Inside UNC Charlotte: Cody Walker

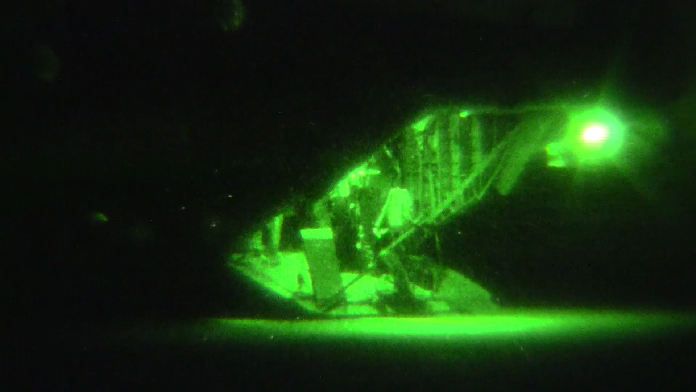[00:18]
It was interesting, we had to fly in there in a helicopter at night because there were too many
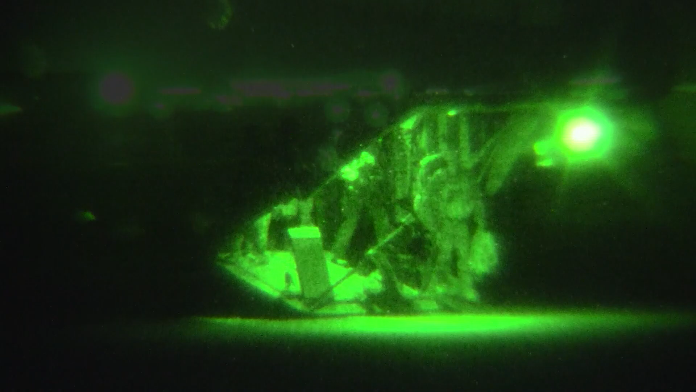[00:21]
IEDs on the road to be able to drive in there.